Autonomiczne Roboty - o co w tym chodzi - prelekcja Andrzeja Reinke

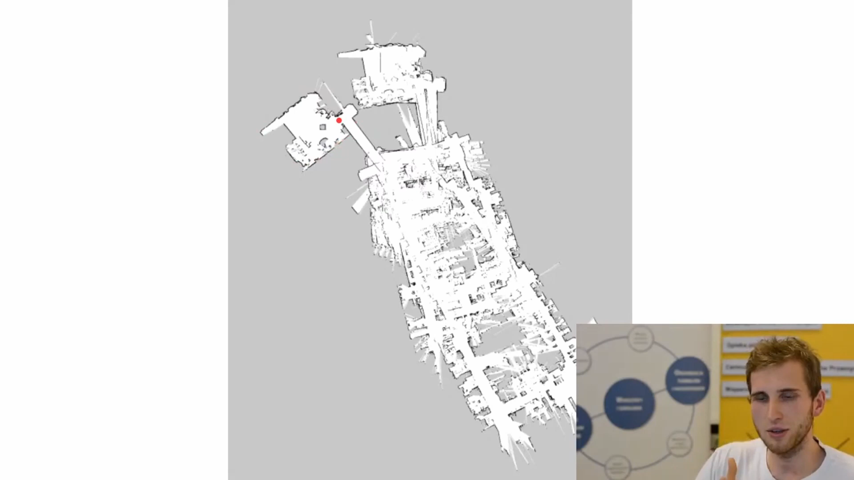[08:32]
to czy nie jest spójna, no to ta mapa się rozjeżdża, tak? I generalnie cały ten element mapingu jest zrąbany.
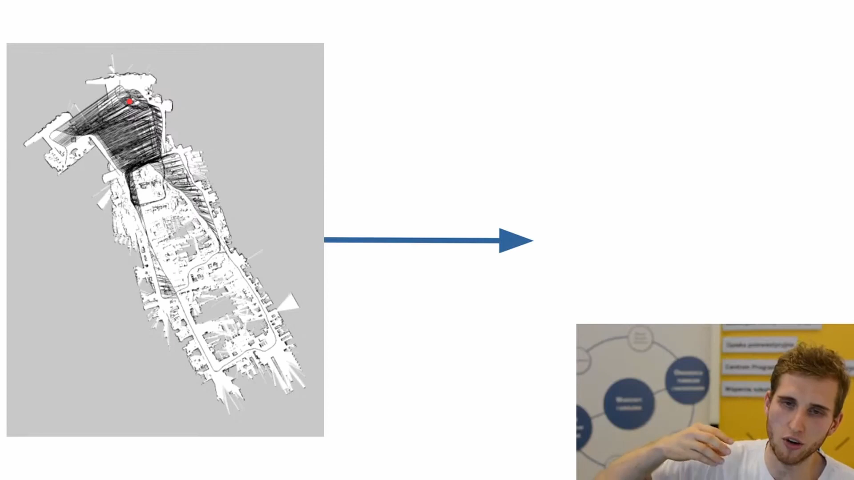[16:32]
ale my znajdujemy korespondencję pomiędzy tymi punktami, to właśnie to jak gdyby powstają nam jakieś błędy, które wrzucamy w tak zwaną maszynkę optymalizacyjną, o której oczywiście nie będę opowiadał. Ale generalnie, tu się oczywiście slajd rozjechał, chodzi generalnie o to,
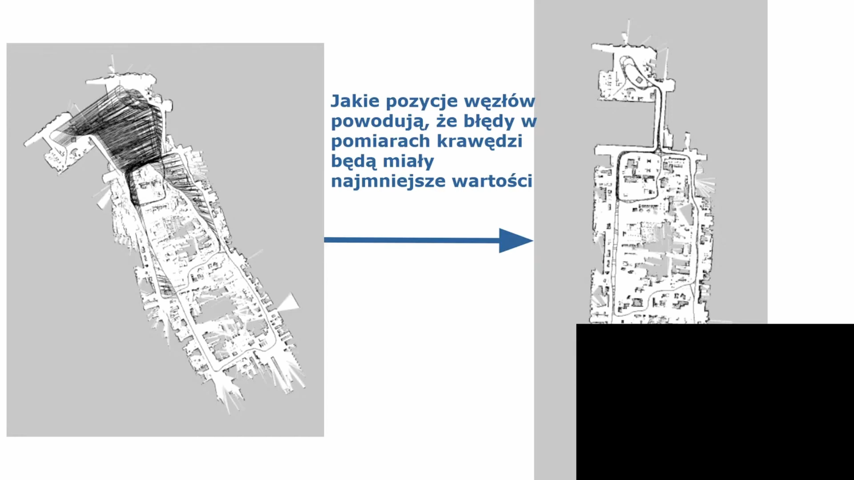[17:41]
czyli polegamy na tej naszej odometrii i mapujemy sobie teren i mamy różne i powiedzmy związane z tym, że mamy przemieszczenia związane z używaniem odometrii na kółkach i z pomiarami takimi przez właśnie czujnik laserowy, tak, i z rozpoznawania tych samych miejsc, to możemy właśnie z takiego czegoś, tak, z takiego,